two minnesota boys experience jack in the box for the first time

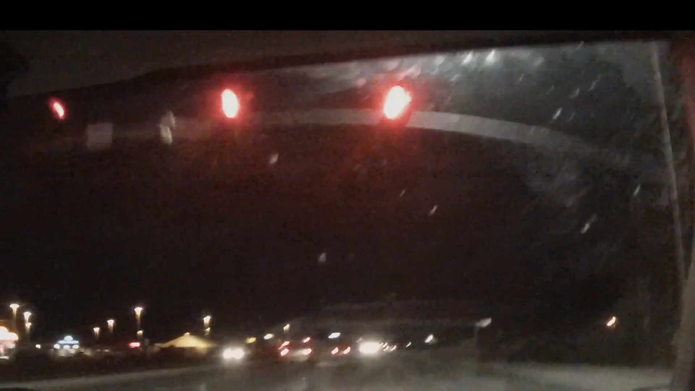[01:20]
there she is oh my god is that the box box is right there dude that's no let's go to fiesta lanes instead oh yeah yes
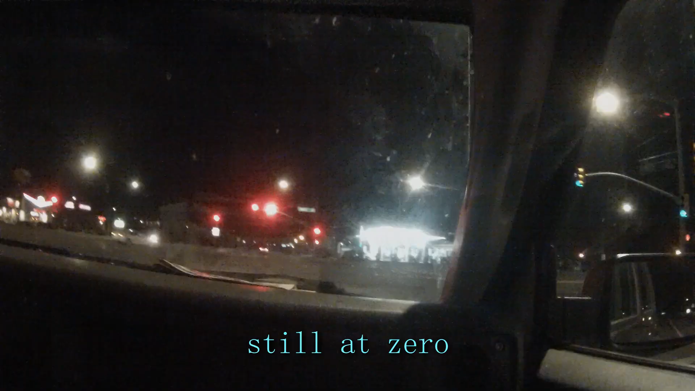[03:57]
zero oh god this is scary this is very scary this is scary help a brother out come on come on come on shoot shoot the gap dude shoot the gap go now go go go go